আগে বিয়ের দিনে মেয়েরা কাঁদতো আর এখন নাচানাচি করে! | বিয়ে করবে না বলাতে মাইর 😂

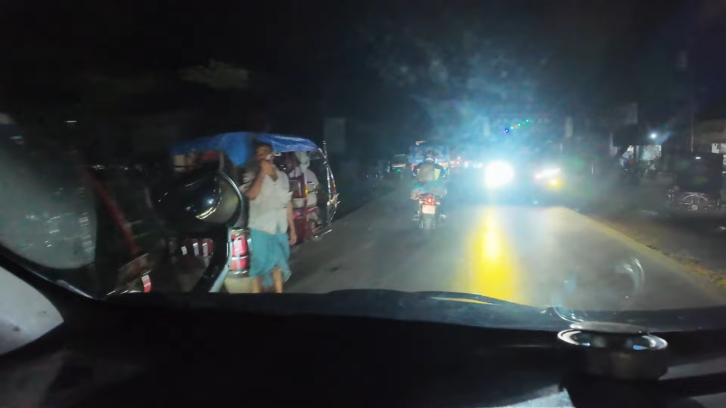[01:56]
বিশেষ করে যারা কক্সবাজারে ট্যুরে আসছে তারা বাইকগুলো কীভাবে চালাচ্ছে, কীভাবে ওভারটেক করছে, সেটা নিয়ে আমাদের কথাবার্তা হচ্ছে।